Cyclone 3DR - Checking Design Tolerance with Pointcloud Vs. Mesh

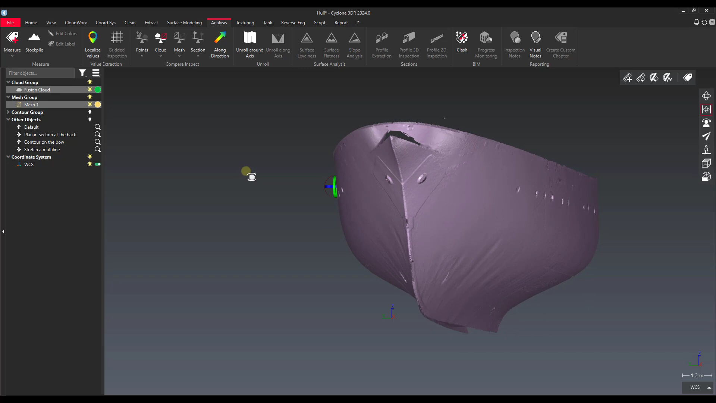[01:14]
You can see that this lit up for us telling us that we can run this command now.
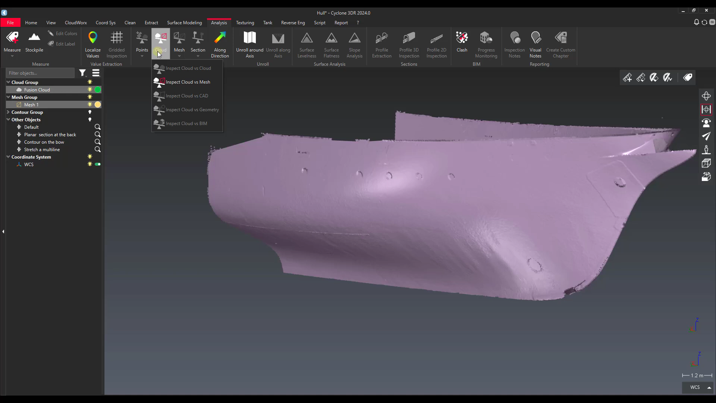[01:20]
We'll do inspect cloud versus mesh. So the first thing it's going to ask us or tell us is which is our reference object and which is our measure object. In this case our reference object is mesh one and then our fusion cloud is our measure object. This is relevant because it's going to ask us which one we want to apply our colors on. So then right now we'd be applying it to the mesh. If I change this toggle it would be applying it to the measure. You can also click on these cursors here to change the selection.
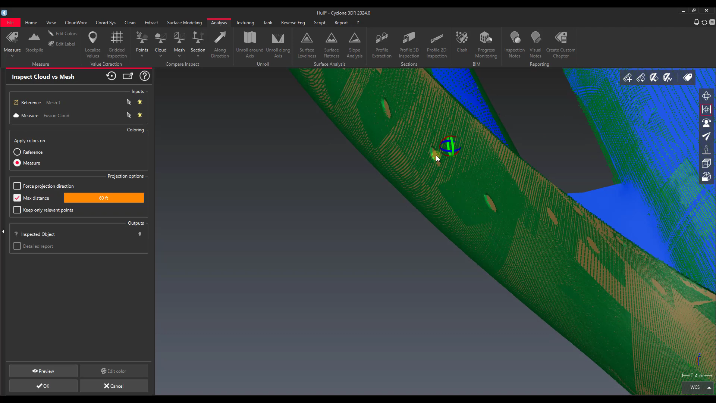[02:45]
So what this option will do for us is actually cut off any irrelevant data. So in this case we might want to set that max distance to so everything's pretty tight here. Let's say let's do 10 centimeters.
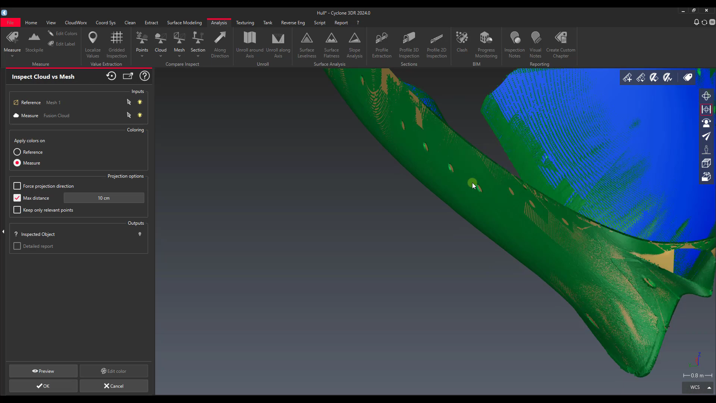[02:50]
That way if we had some like scattered point clouds off in the distance some overspray things like that it wouldn't skew our histogram because we want to keep our histogram as relevant as possible like with our with the way that our color is run here.
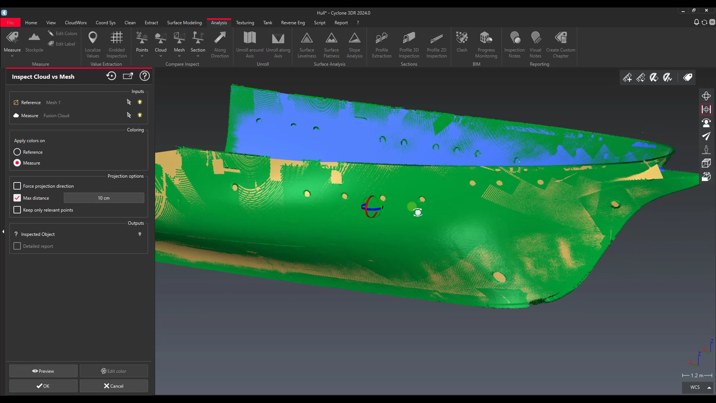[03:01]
And then we have the option to keep only relevant points. If we check that on that will only keep points that are relevant to the actual data itself.
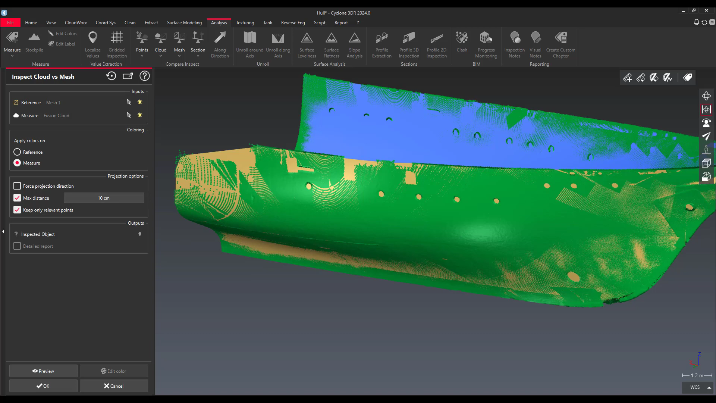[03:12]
So let's go ahead and run our preview and see what we get here. That's not too bad it looks like we might have okay
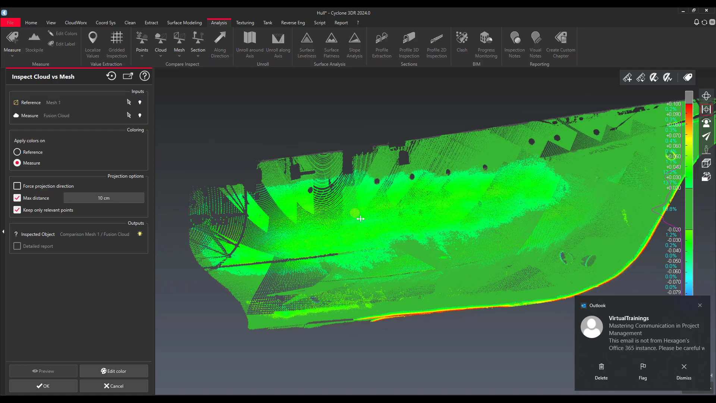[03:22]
so here's our outside 10 centimeters here's where we're getting our actual ship bow. That's where we had the data smooth there.
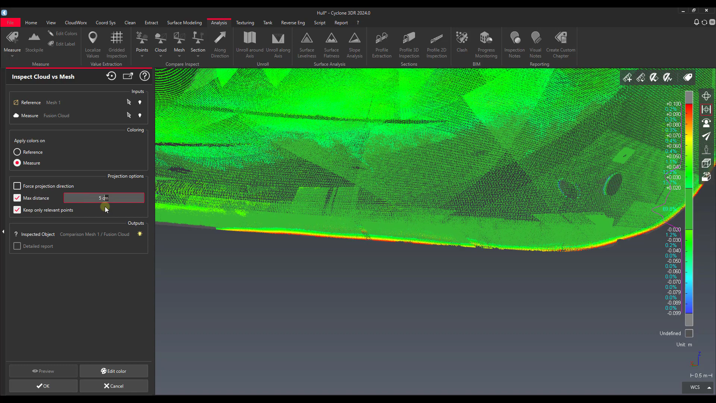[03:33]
If I if I change this back to five centimeters you'll probably see a little bit different of a preview here. Yeah so here you can see an example like we're kind of excluding more of the ship bow points you see they're gray. That's because they're being excluded by our distance cutoff.
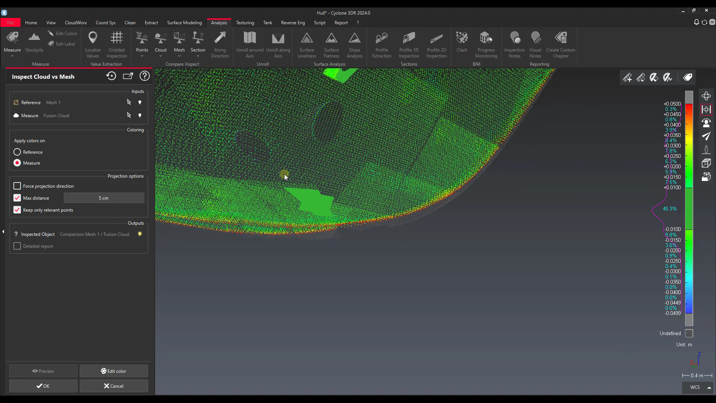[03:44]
But in this case we probably don't care so much about that bow as we care about the actual
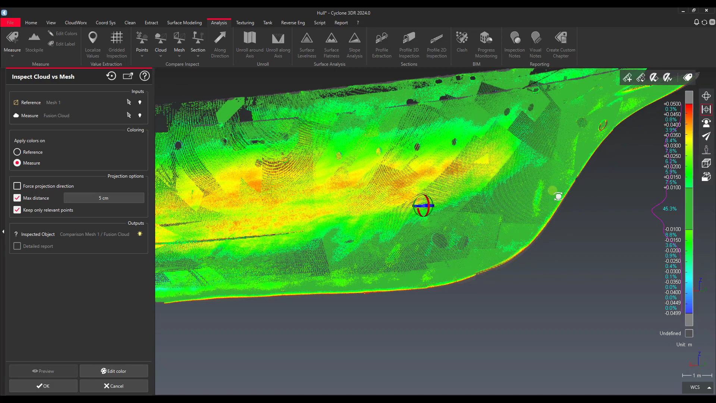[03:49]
hull itself and any sort of deformations that we might have based off of the mesh design hypothetically. So you can see that this heat map kind of shows us a little bit of information as to as to what the deformation might be. But we can take that a step further in in editing the colors in the way that the heat map is displayed. So first off we've got our our histogram here this this purple line and percentages dictate the amount of data like the number of points that we have or percentage of object that we have that's within that tolerance.
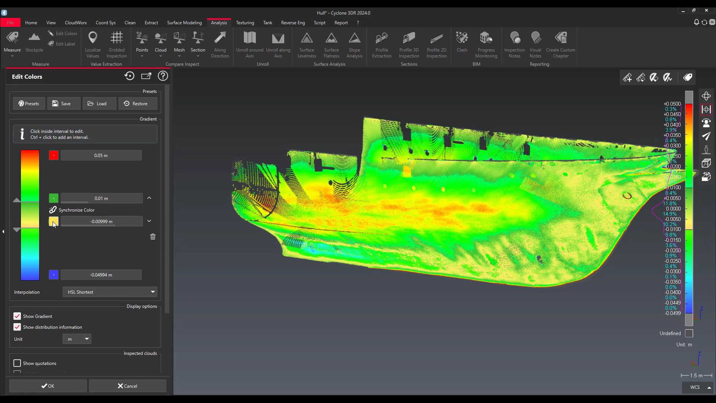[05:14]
We can also desynchronize the color and I could change this and you can see that makes it into a um a gradient. So that changes it into a color gradient. If I click synchronize color it changes both the upper and lower color of this particular segment and keeps it a solid color. So you can see like if I click on this section of the bar we have a gradient that's going from this green to this red up at five centimeters. So um one thing that you have access to in here that's nice in this case is there's presets. So we have regular steps preset. We have regular centered which just makes these um more banded by solid color.
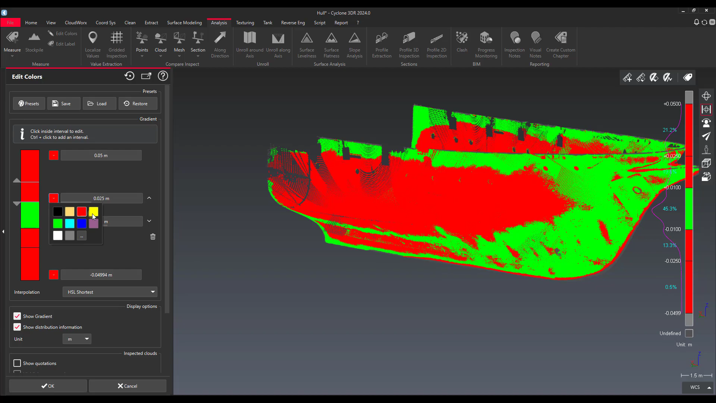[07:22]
All right let's do the same thing with this band except we're going to be negative 0.025. I'm going to use stoplight colors because that makes sense to my brain. So now you can see we have a little bit more of a gradient. So we can see everything that's within a centimeter to 25 millimeters and now we got 25 millimeters to five centimeters here. So if we adjust this slider though you can see that sort of goes away. So in reality the majority of our error here is within three centimeters almost four. I'll go back to 25 so you can see the way that that works.
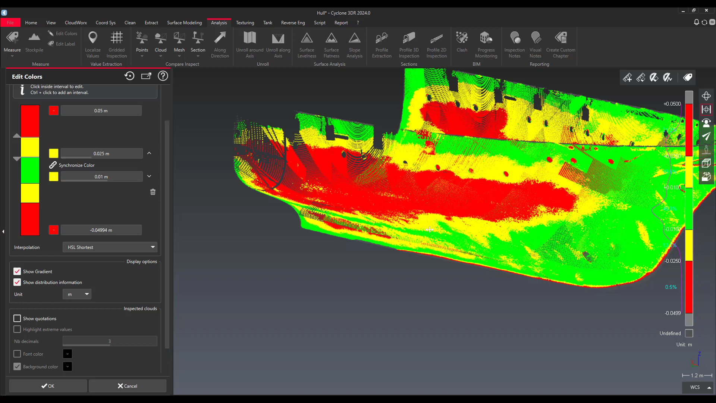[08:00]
So that gives us we can also check the show quotations since this is a point cloud it's going to would populate this with a lot of uh a lot of quotation data just be numbers of the actual differentials. So I'm not going to do that here but um I'll just say okay if I want to accept the way this looks. So now you can see what happens actually we didn't it didn't change the color of the fusion cloud our original point cloud. That's still here. It created a compare and inspect option over here and we have our compare fusion cloud. So now we can select that cloud and it'll provide us all the information we have.
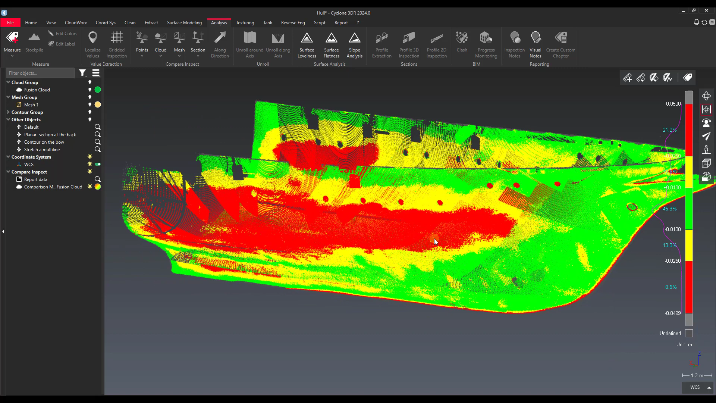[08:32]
So aside from just the um the visual information that we have here we can also use a tool called measure deviation that's on the analysis tab. This measure deviation will actually pull uh relevant data from our comparison for us.
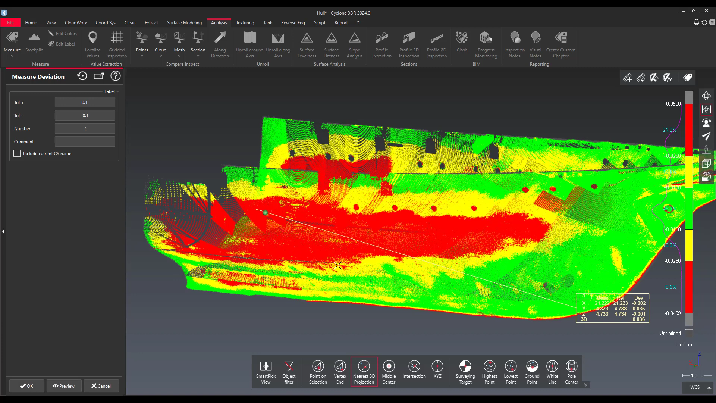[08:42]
So we can actually see anywhere that I click here on these three different labels let me turn sideways so we can see them that we get our deviation. So in the green here I have a 3d deviation of four uh millimeters and then as I go you can see it it uh fits with our tolerance. So any point that I click on is going to provide that data if I click on it. The other nice thing about that is you'll see there's report data right above this compare and inspect. So if I open the editor
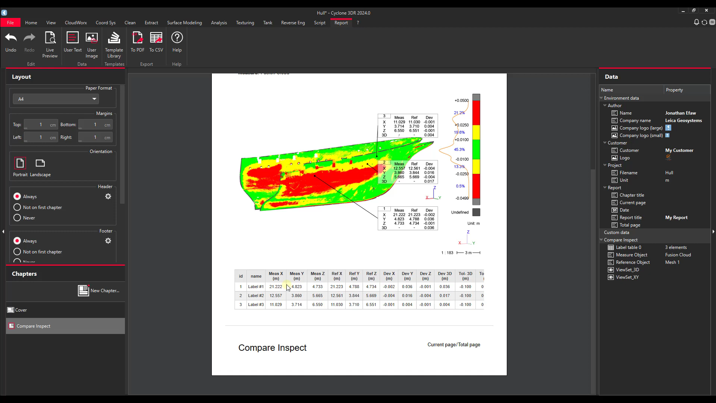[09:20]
3dr automatically generates a report for me. Now I can choose to show these labels or not and it puts the labels that I click into a table actually. So all this information is displayed in table here that I can export to a csv.
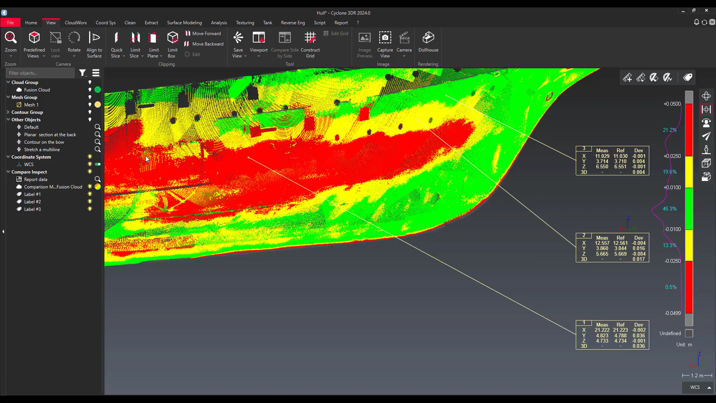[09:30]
But I'll go back to the view now too to show you one last thing we can do with this banded inspection information. We can go to the clean tab and split by scalar steps.
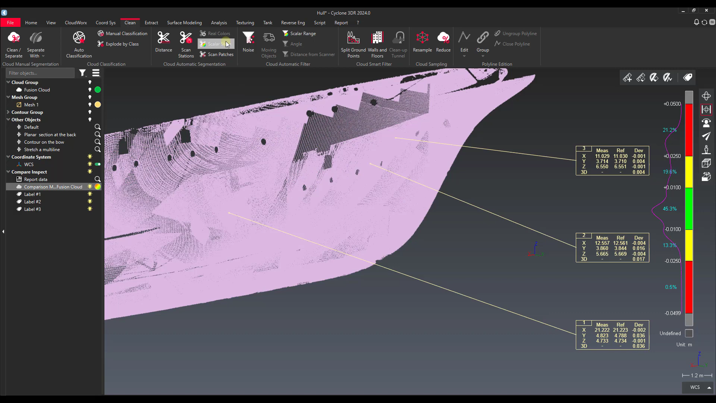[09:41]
So if we split by scalar steps of our comparison cloud what we actually get
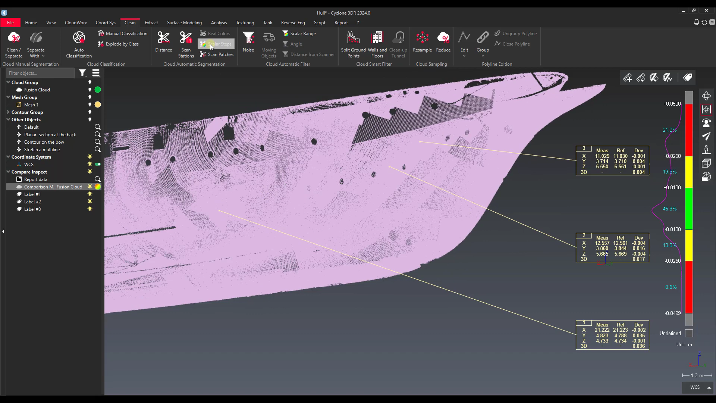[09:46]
turn these labels off so we don't see them. We have our undefined layer which is everything that we have over five centimeters and then we've got our individual steps.
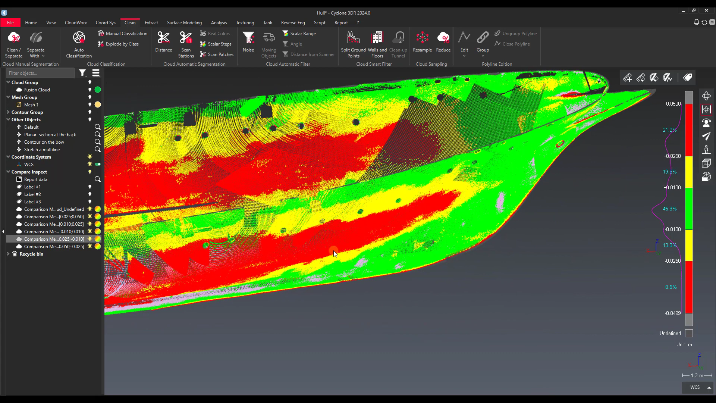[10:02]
So we can actually separate out if we just wanted to target our places that were out more than 25 millimeters we could do so and then export that out to whatever format we need to to address that issue. So that's it that's a quick overview of how the um analysis tool works for comparing a
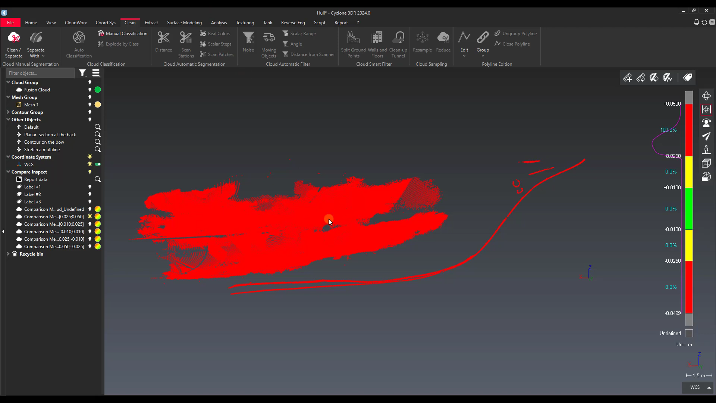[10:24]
cloud versus mesh and some of the things that you can do with the data that you pull out of that. I hope you find it helpful and I will see you in the next one.